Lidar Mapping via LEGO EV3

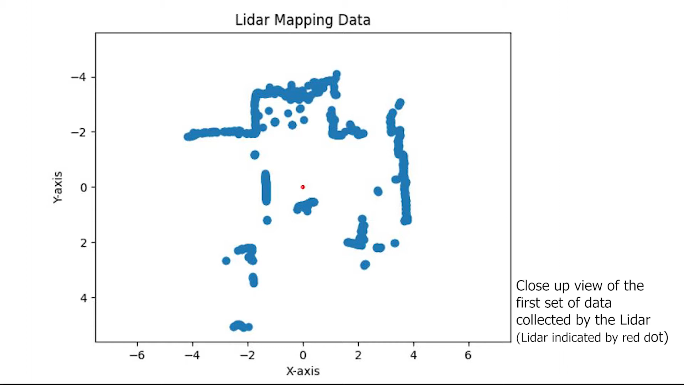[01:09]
that can then be plotted onto my computer so that I can see the local environment that the LiDAR is in.
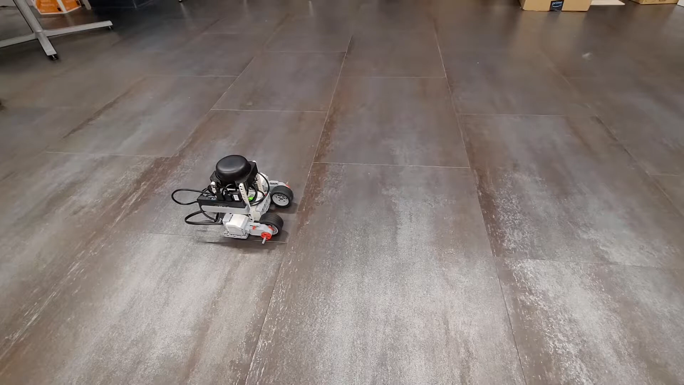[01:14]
I can then input a command to move it. And once it completes its move, I prompt it to collect another 1,000 points so that I can once again see if there's been any significant changes in the environment. Here we can see the second plot.
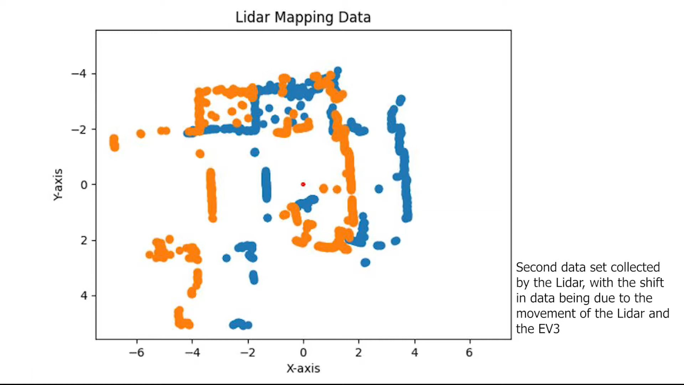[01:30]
Essentially what's happened is with the second collection of data, the LiDAR overlays that on the original one, and we can see the changes in the relative environment due to its movement. And this allows us to see things that the LiDAR may not have initially seen due to obstacles obstructing its view.
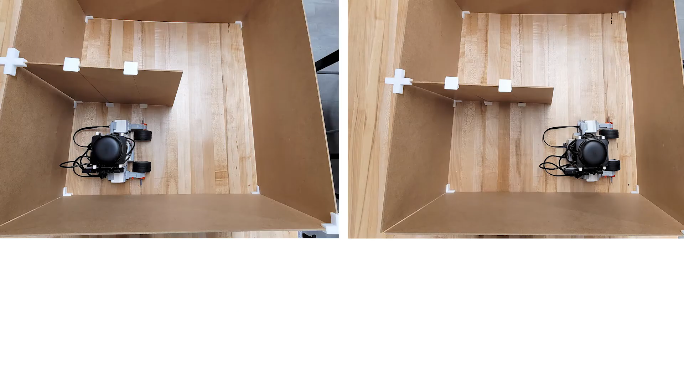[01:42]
Here's a more controlled example where we see the LiDAR in a more secluded environment, just a U-shaped corridor with a wall between the corridors. On the left, as the LiDAR takes its first set of data, and it can essentially tell that it's surrounded by walls on three sides and that there seems to be a little bit more of an opening if it were to move forward 30 or 35 centimeters.
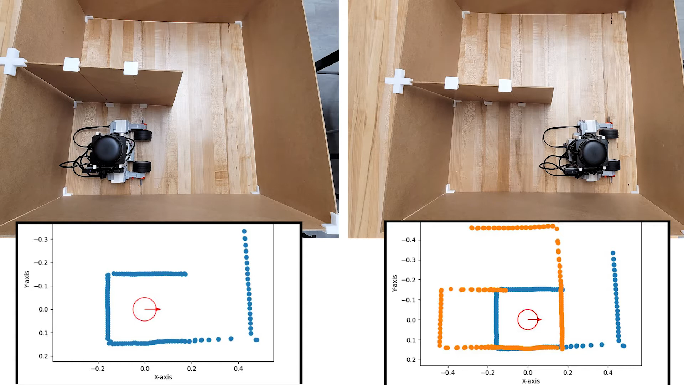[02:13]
So on the image on the right, you can see that the LiDAR has moved forward, and when we plot those points after the LiDAR collects data for the second time, we can now see that with one less obstruction in the way, there seems to be another space to explore that we can then direct the LiDAR to. But how does this all work?